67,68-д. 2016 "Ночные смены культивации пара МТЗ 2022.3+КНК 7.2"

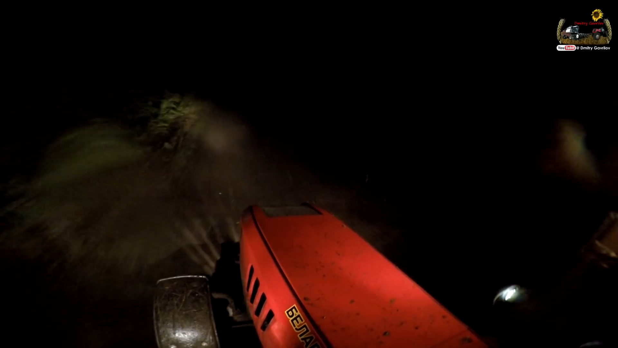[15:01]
еще по 10 время 9 часов вечера темно сегодня потемнело гораздо раньше потому что тучи но погода вроде бы позволяет работать значит будем работать